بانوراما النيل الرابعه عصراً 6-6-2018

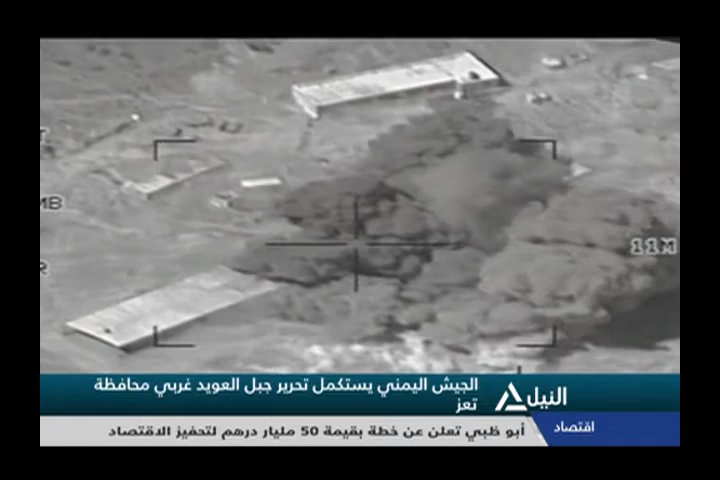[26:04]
تحصينات لميليشيات الحوثي في محيط المدينة إثر قصف مدفعي وغارات مكثفة على معاقلهم ما